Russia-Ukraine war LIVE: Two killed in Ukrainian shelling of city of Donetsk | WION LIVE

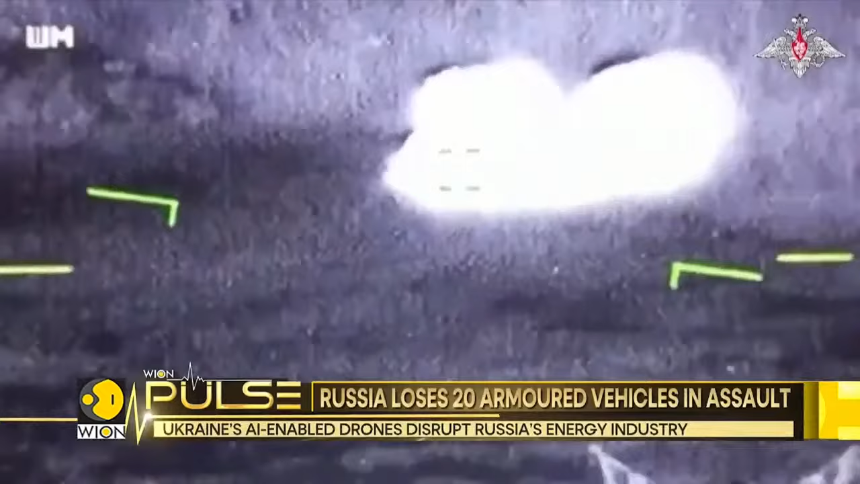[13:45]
at least 36 tanks and 12 bmp fighting vehicles from the russian army's 6th tanks regiment attacked tonenke